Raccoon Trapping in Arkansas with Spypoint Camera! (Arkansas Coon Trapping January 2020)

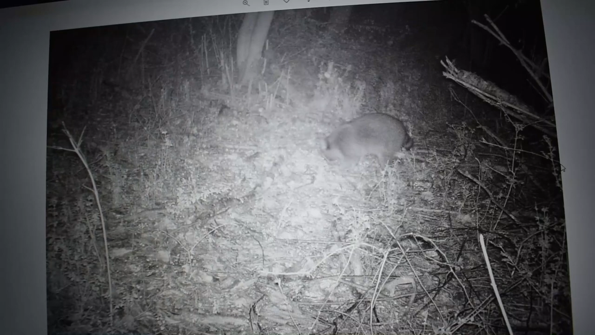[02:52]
Look at them. Oh, there's a possum. Possum and a raccoon. That's a pretty big possum. It's actually a really big possum. We got a rabbit.
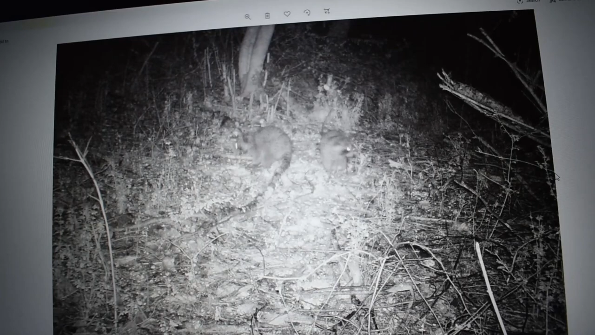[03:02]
More raccoons. They're big, too. Really big raccoons. Look at how big that raccoon is. Okay? You can't tell me that is not a big raccoon. He's freaking huge. I don't even know if that will fit in the trap. Look at this possum. That is a big possum. Oh, my gosh. See, look how big these raccoons are. I think I need to set the trap up here. Oh, there's a deer.
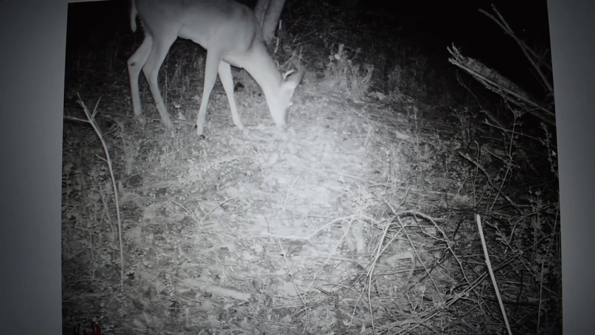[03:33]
There's a little spiker. And that's all the pictures. As you guys can see, there's a bunch of little critters running up here at this stand.
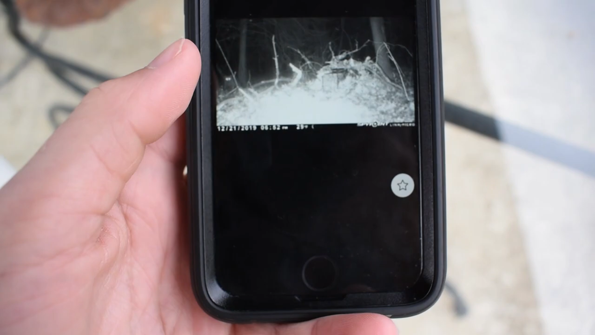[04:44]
He's in the bottom left-hand corner. And then another one shows up.
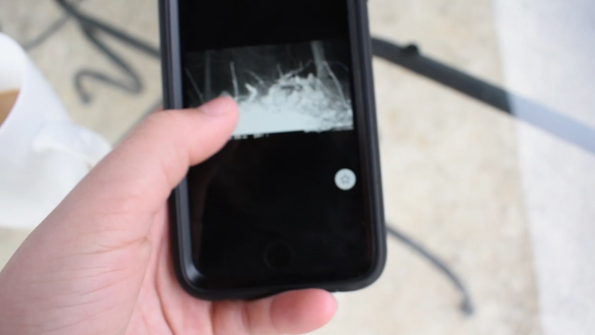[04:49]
Then there's two eating on it. And then they just keep eating.
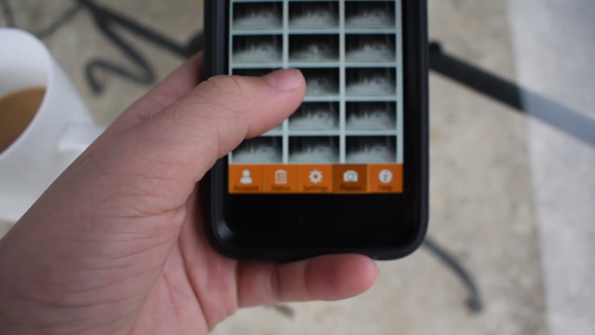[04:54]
And then I think one leaves and a bigger one comes in.
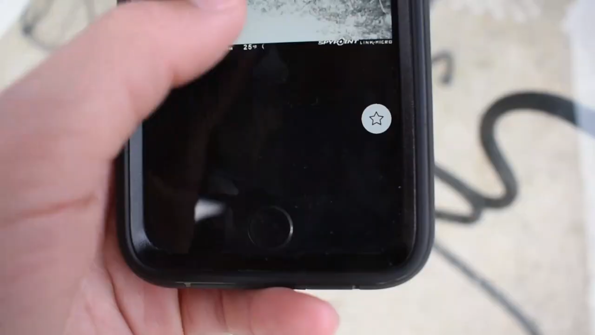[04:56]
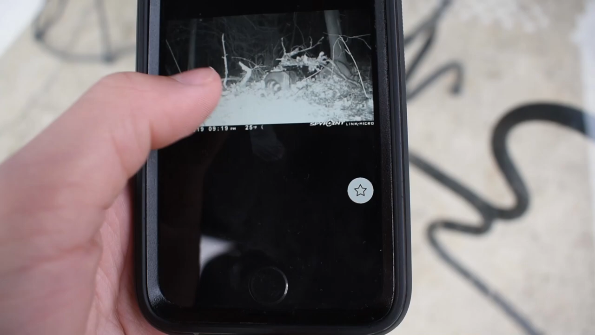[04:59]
Eventually, there's one that gets very curious. So, look, he's starting to climb into the trap.
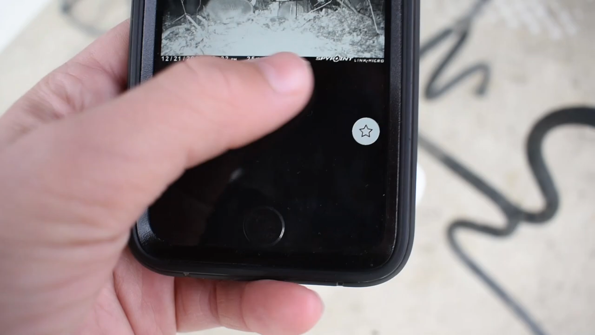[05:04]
And then his buddy's watching him from behind. And then the next picture, we got him in the trap.
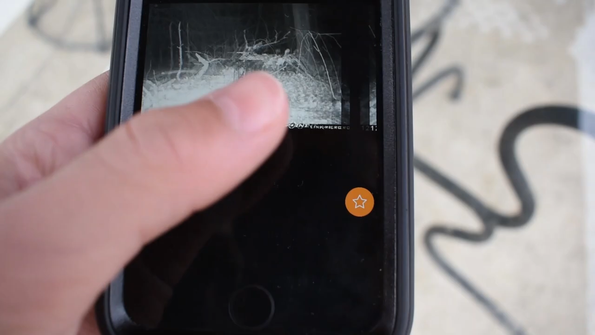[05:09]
And then it's just a few more of him in the trap. And then I guess he went to sleep or something.
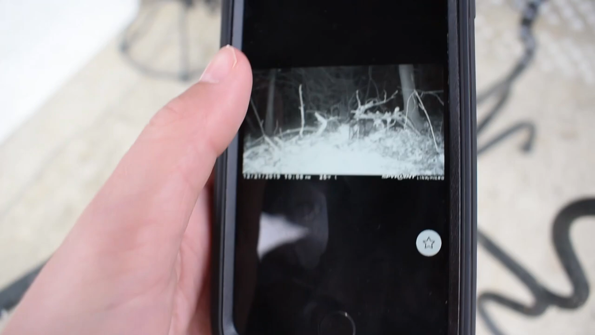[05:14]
So we're going to go down there, and we're going to go check him out and see what we can do.